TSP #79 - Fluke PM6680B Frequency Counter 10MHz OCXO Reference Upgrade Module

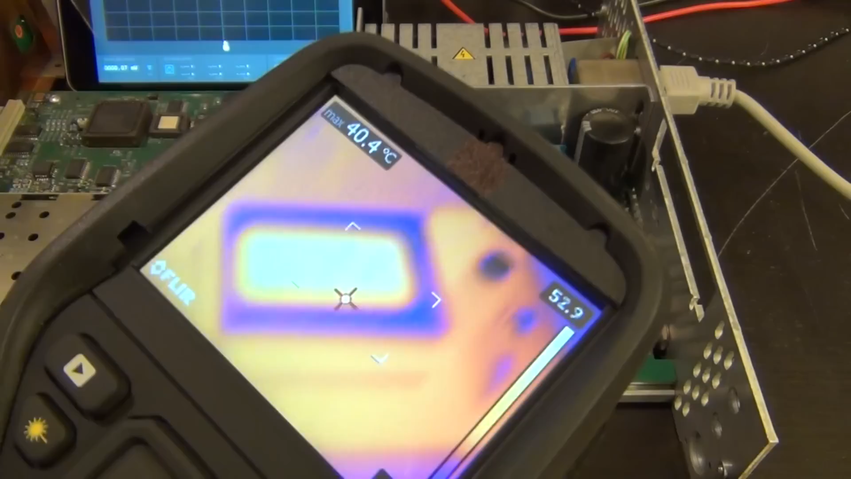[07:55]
On screen: max 40.4°C
if we can capture that temperature and then looks good just make sure we're in focus we're looking at about
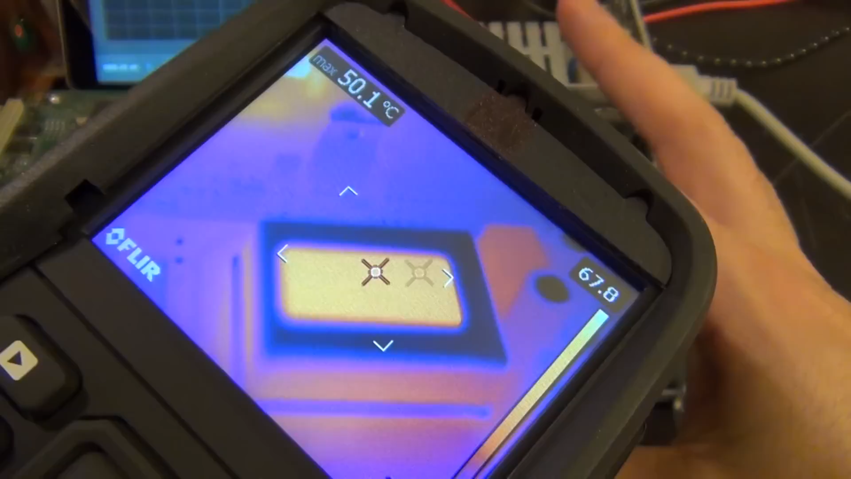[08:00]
On screen: max 50.1°C
50 degrees Celsius which is exactly what we should get for it and remember that